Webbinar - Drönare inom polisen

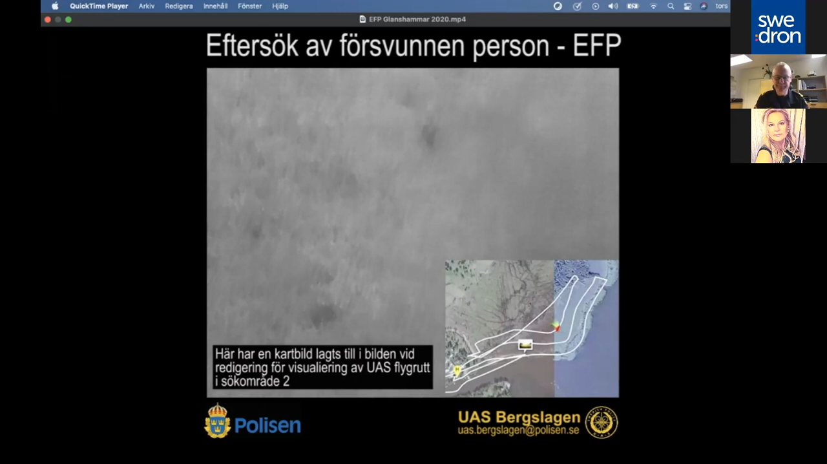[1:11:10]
Vi lägger till en liten kartbild så att ni kan se hur vi har flugit. Och det här är ju en viktig information för en räddningsledare att veta var vi har varit.